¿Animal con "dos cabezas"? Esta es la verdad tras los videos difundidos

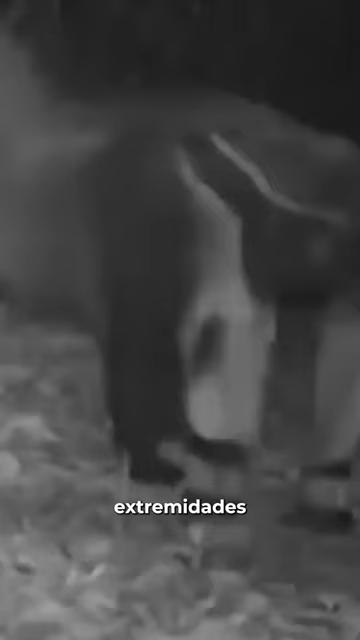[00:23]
Estos curiosos animales usan sus extremidades para excavar y buscar hormigas y termitas, su comida favorita,
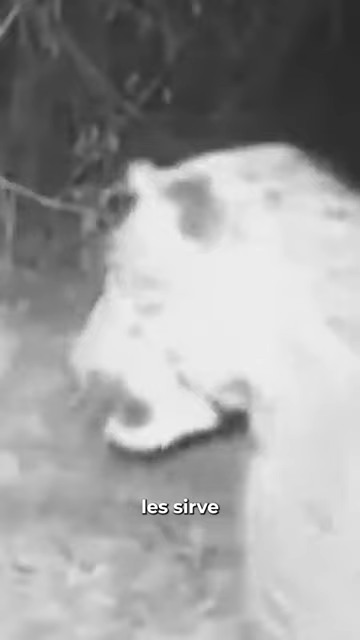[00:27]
pero también les sirve para asustar y confundir a sus depredadores y poder tener más tiempo de escapar de ellos.